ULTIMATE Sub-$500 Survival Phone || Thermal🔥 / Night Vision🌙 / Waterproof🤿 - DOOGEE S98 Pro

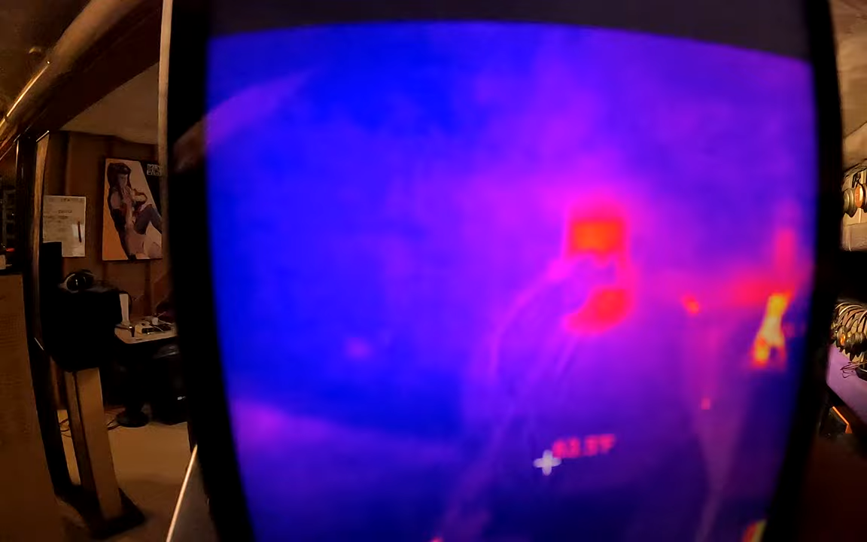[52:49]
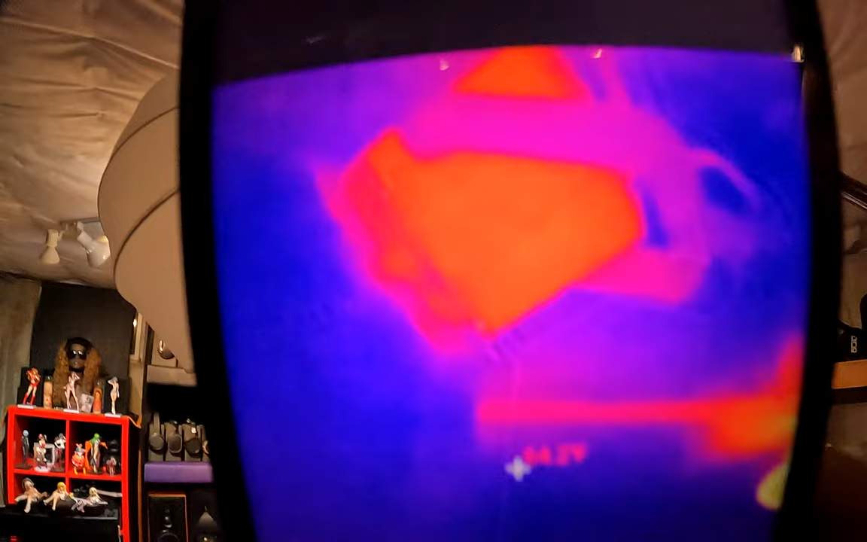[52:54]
And I don't know if you can make it out on the GoPro, but there are little indicators here,
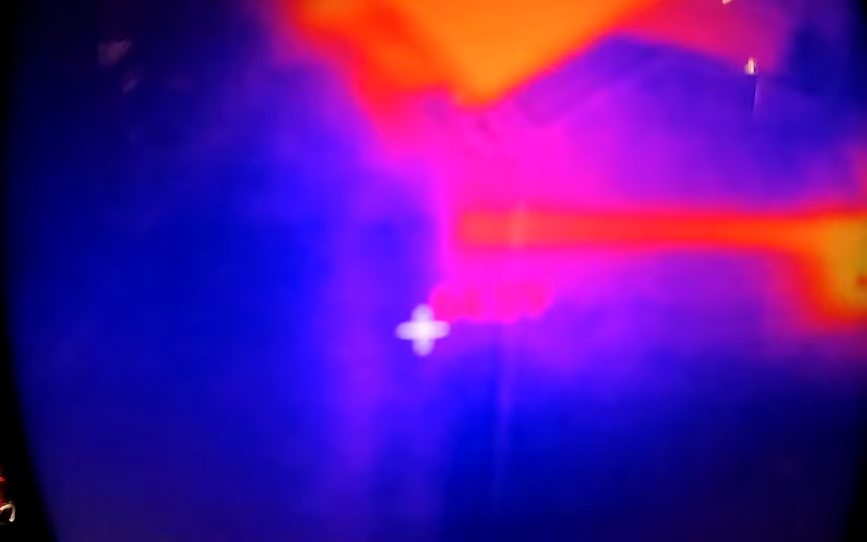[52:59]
little red text telling me exactly the temperature of the thing I'm pointing at.
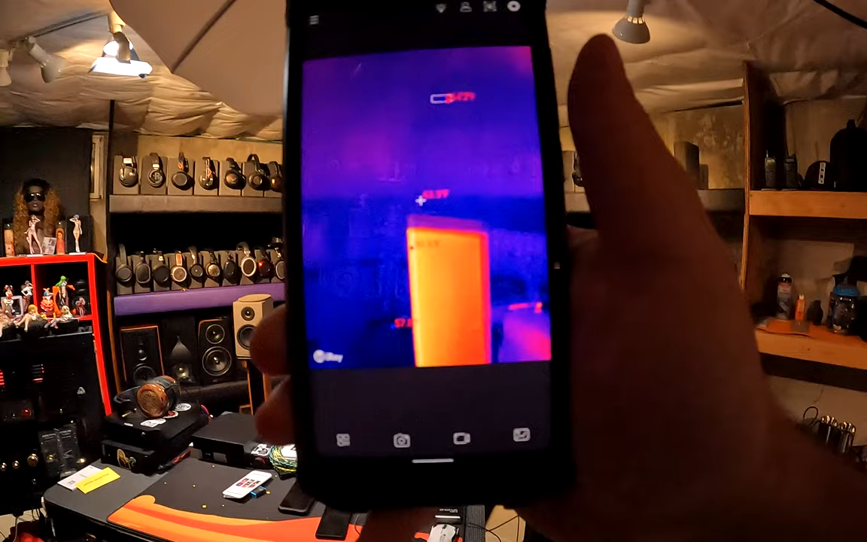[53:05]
Or anything hot, it'll follow it at 25 FPS also.
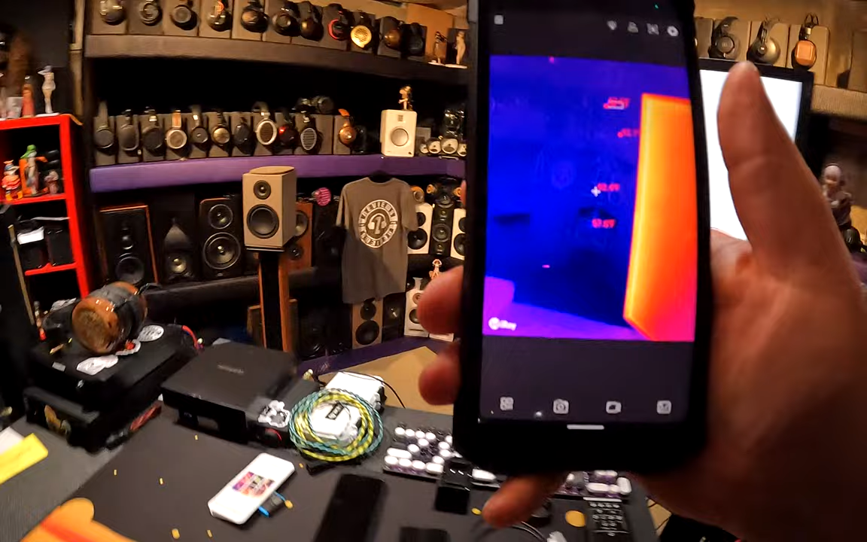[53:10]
And I could do it at any point, I could just be like, I want to take a picture of this.
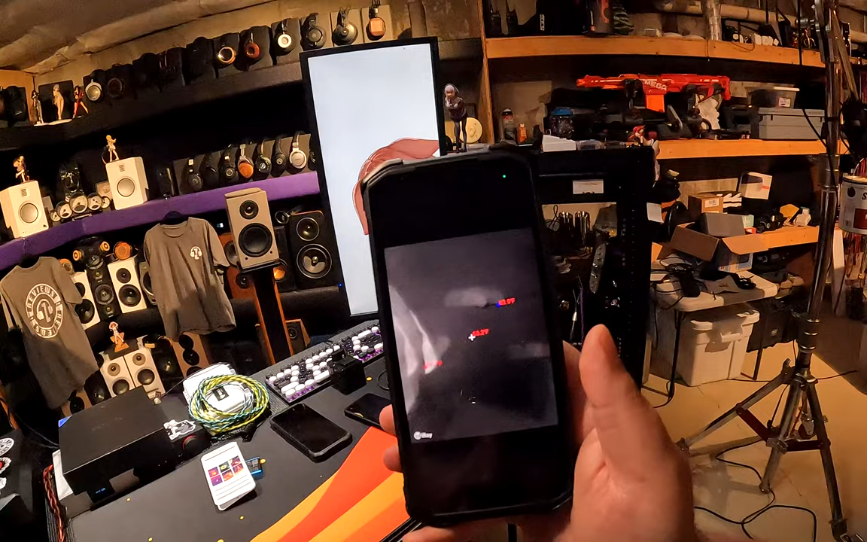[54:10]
Okay, that's literally my footsteps on the carpet. Yeah, I tried to take it sideways. So look, if I just walk on carpet barefoot, that is so fucking weird and it lasts for a while.
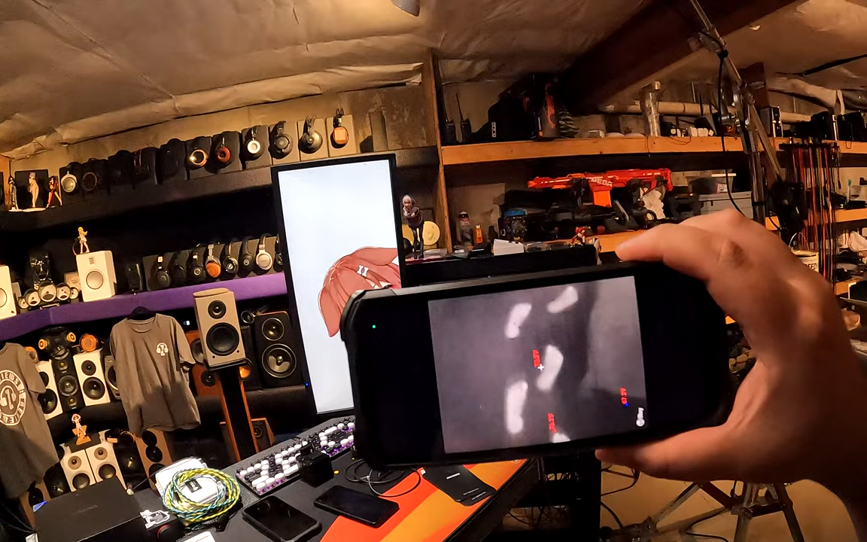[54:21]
Like the heat that you're, am I going to get copyright?
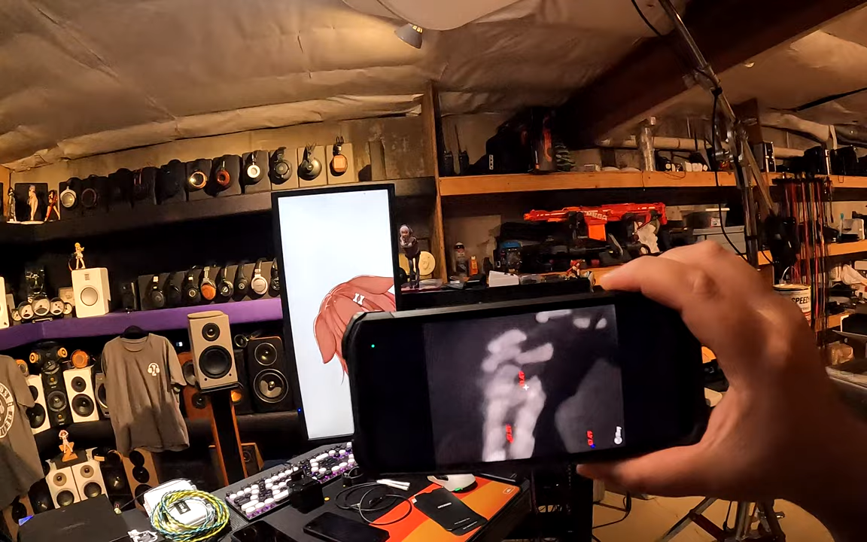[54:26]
Look at that. That's, that's fucking nutty.
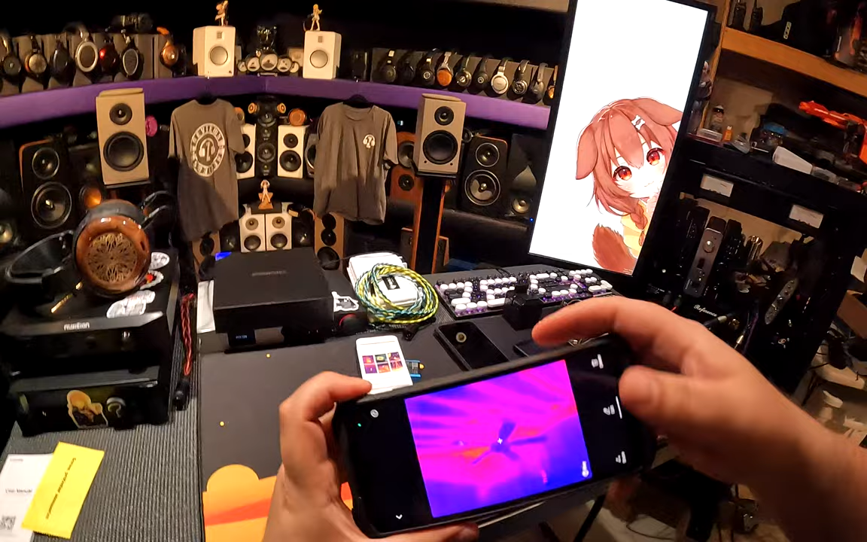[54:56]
This is my bedroom. You can actually see the beams in the ceiling. Like here, we can see the beams because it's a basement, it's just a cloth thing.
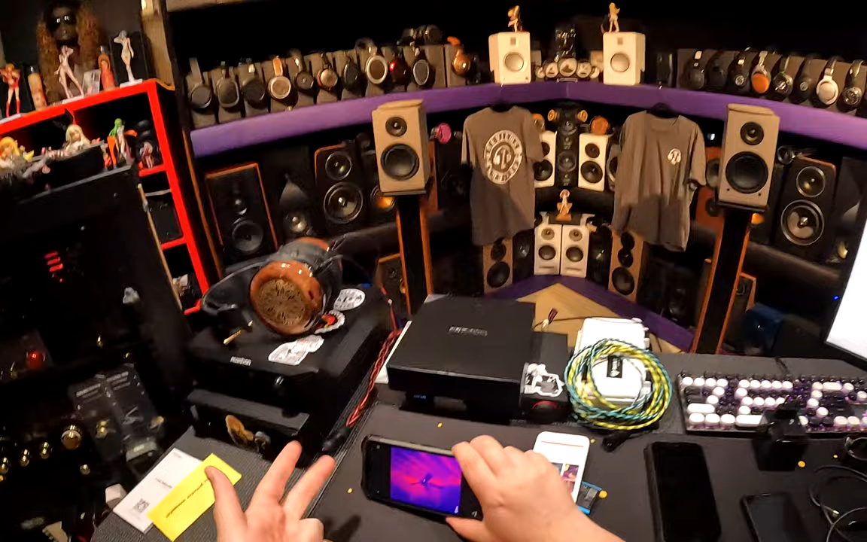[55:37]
If I have a car problem, I'm going to be like, hold on, let me whip out the car thing.
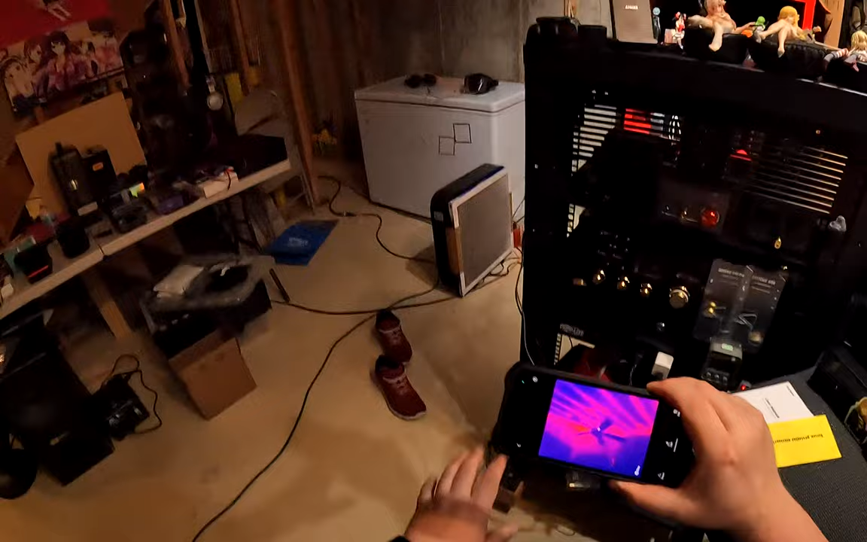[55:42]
All right, yeah, no, no, my brake is 400 degrees hotter on this than it is over there. There is a limit.